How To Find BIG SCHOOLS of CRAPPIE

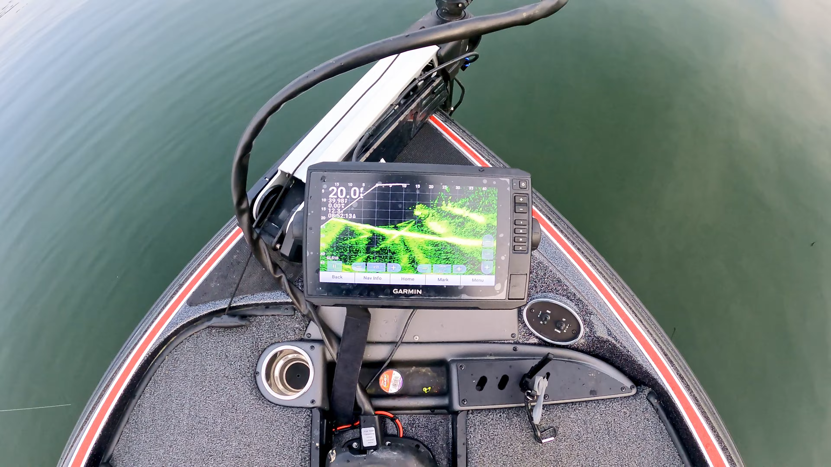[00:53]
I mean it's a 20 foot long ball of crappie let me see if I can clean this image up it's a 20 foot long ball of crappie about 10 foot deep just huge
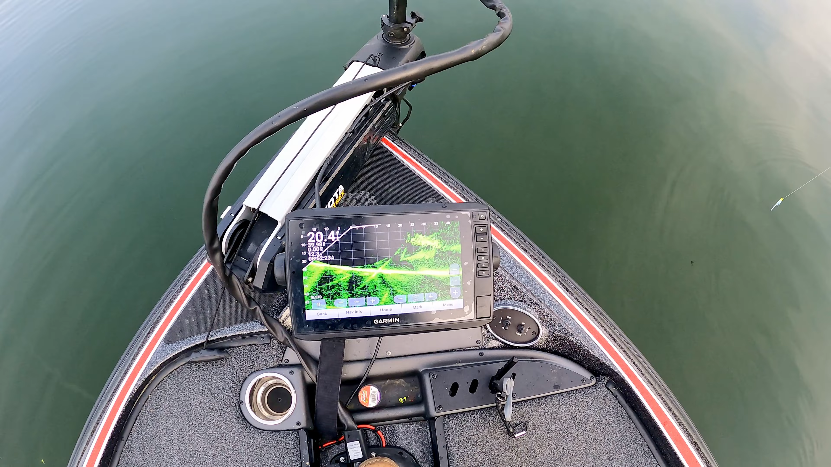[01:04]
and the reason that they're here in such big numbers is because this is an isolated piece of cover there's nothing else for them to get on in this cove
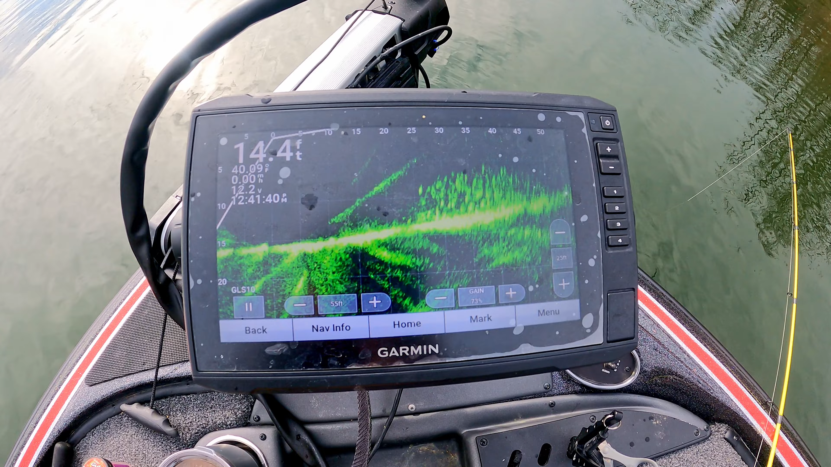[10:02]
On screen: depth 14.4 ft
there's the school of them i mean just piled up piled up i mean let's go with probably
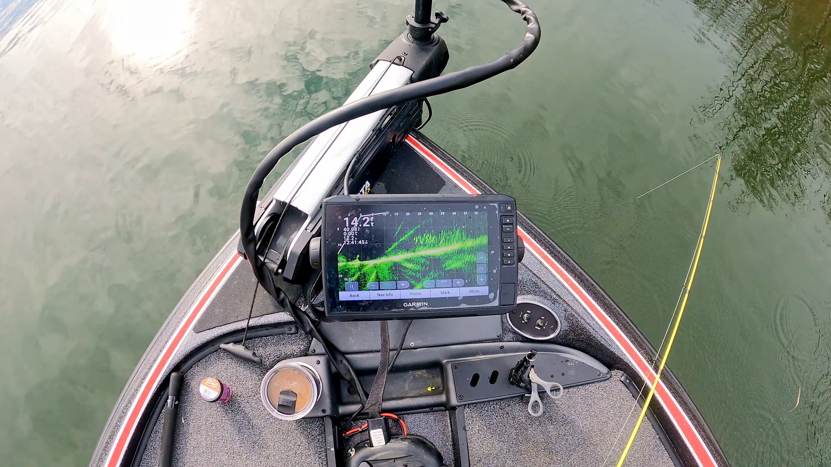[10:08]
40 feet wide like that and what 20 feet deep not too deep either giant school of them and they're biting we've been finding big schools of them like this but some of them just don't bite so you should move on and find the next one and pay attention to where you're finding those fish and what they're relating to because a lot of these fish are relating to a shade